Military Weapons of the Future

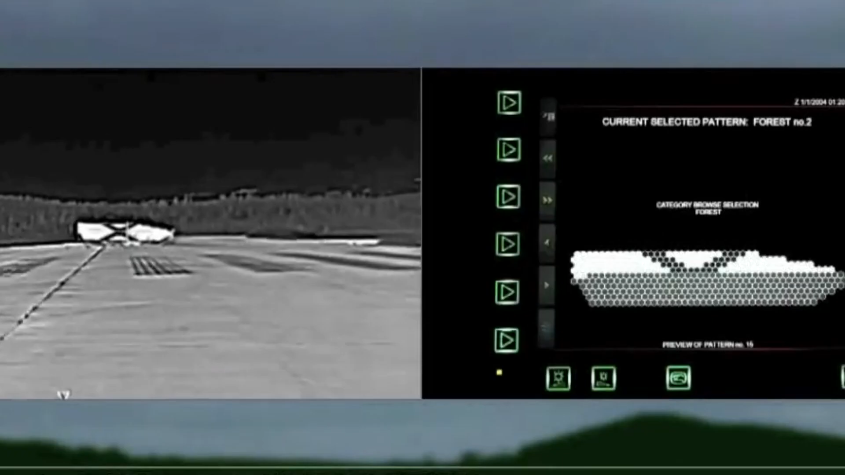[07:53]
shields them from detection by allowing them to blend into the surroundings.